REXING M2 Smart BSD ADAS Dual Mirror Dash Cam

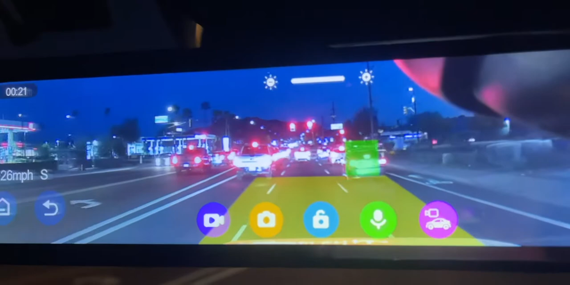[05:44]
it turned red yeah the box is too big it thinks you're going to hit everybody
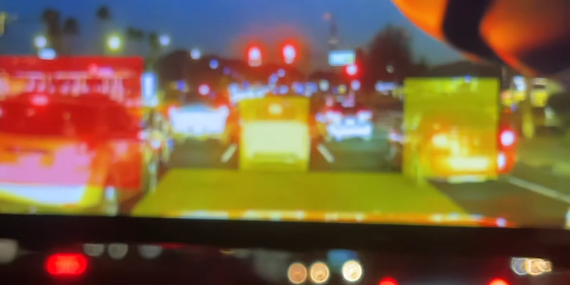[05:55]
so it's pretty dark outside if you had a regular mirror
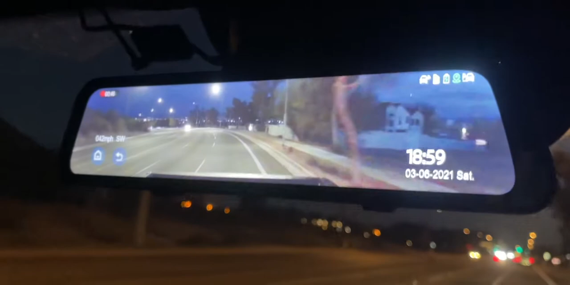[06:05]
you wouldn't be able to see anything but you can see that guy running across the street